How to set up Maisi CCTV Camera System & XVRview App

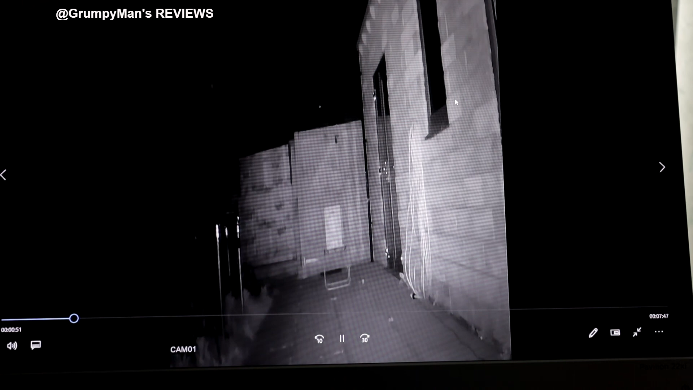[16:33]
I took. Last night. As you can see. There are black bars. On. The left. And on the right. And the image quality. Isn't that good really. You can hardly see. Catboy. You can see. There's someone there. There. But. The trampoline. On the left hand side. The black colour. Is completely crushed. One thing to remember. Every camera. Needs a bit of.